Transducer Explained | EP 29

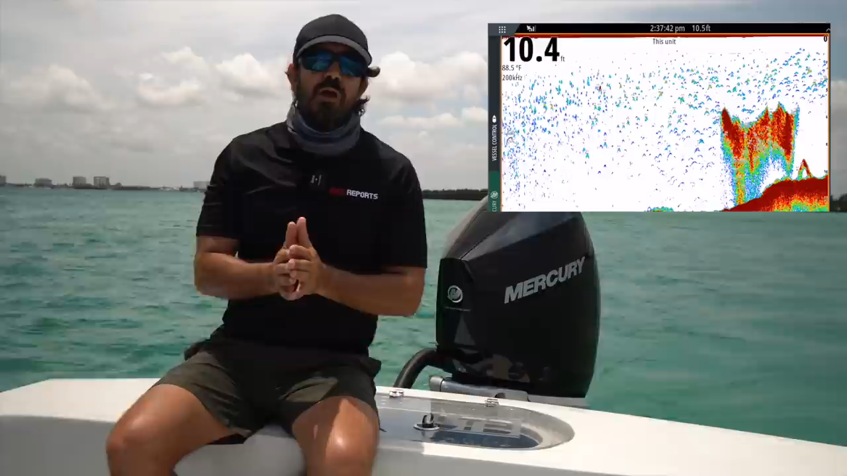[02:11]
On screen: water 88.5°F
water really really well however if I was going to be doing sword fishing or deep dropping on this boat when we're going you know in water far greater than a thousand feet this particular transducer isn't going to work well it's
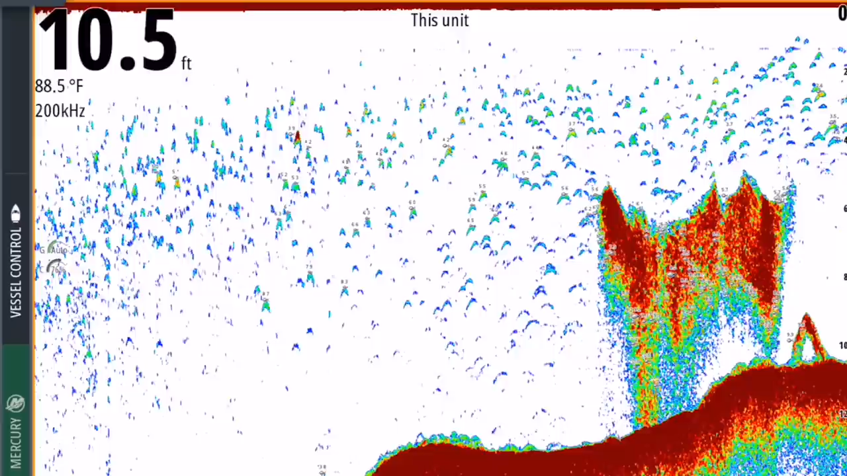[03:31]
On screen: depth 10.5 ft, water 88.5°F
handy when I'm marking tarpon off the beach with captain Tim also when I'm trying to catch bait you know I just get a little bit of a wider cone that really helps so you know the high frequency was a no-brainer for me I'm rarely offshore you know I'll